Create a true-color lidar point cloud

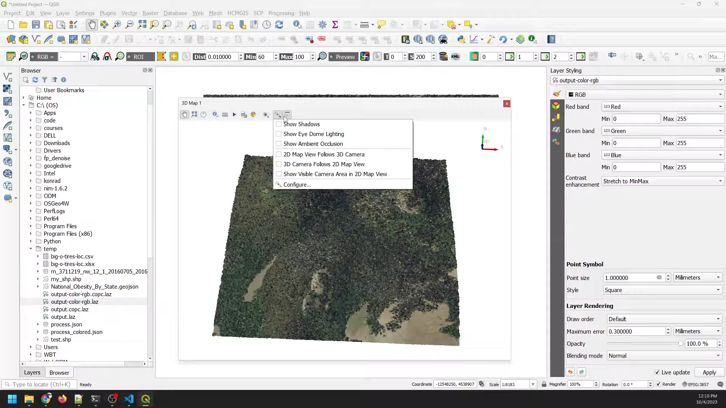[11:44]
I'm just going to change the field of view here real quick to about 15 degrees.
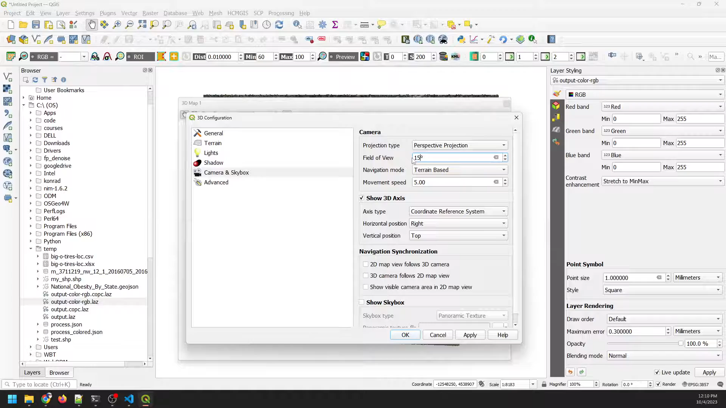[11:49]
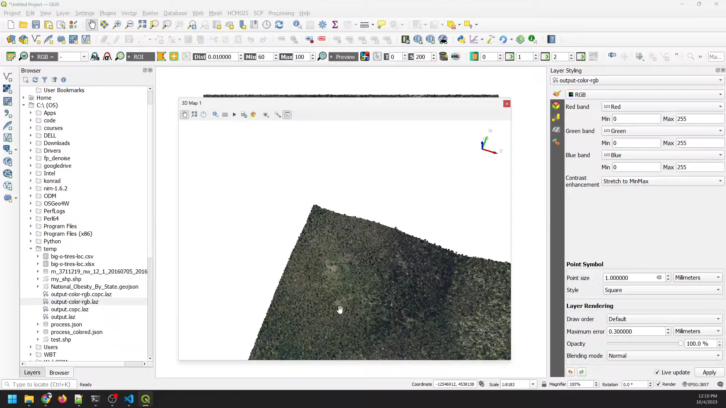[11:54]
And there you go. You can see that we now have a true color 3D point cloud that we can manipulate in QGIS 3D view. Pretty neat. And like I said, the cool thing about this is that processing happens on your local computer. I'll go back to that script here in just a minute. That JSON file. So there you go.
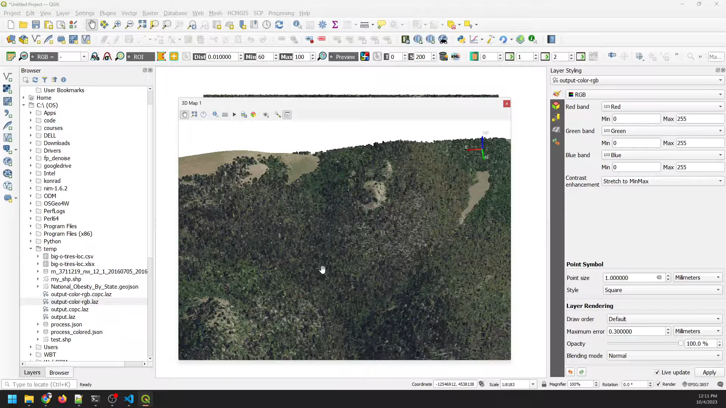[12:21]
There's a 3D. If I go back to the JSON, all this happens on your computer. But the data, the raw data never comes to your computer.